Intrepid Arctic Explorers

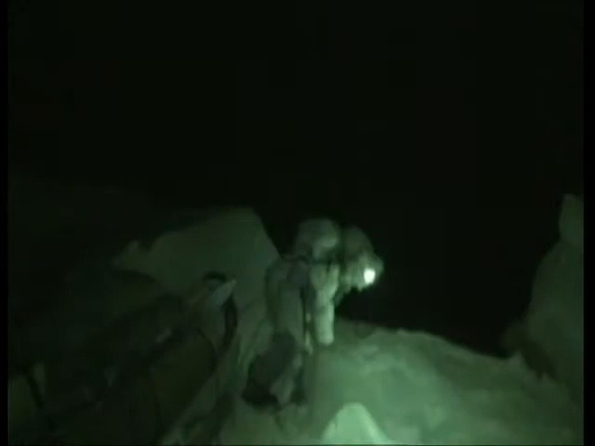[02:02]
We can see with our head torches that there's dark sort of flashes in the ice all around us. There's been a massive breakup. Now, we're very well prepared. We have an excellent sort of sleeping bag system that involves,
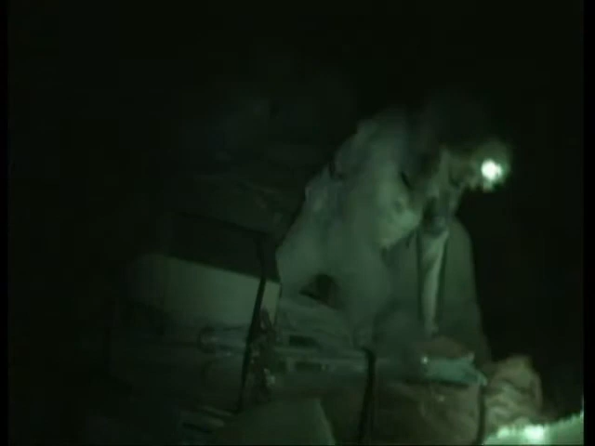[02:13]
quite apart from wearing two layers of clothing within the bags, we then have three sleeping bag layers and two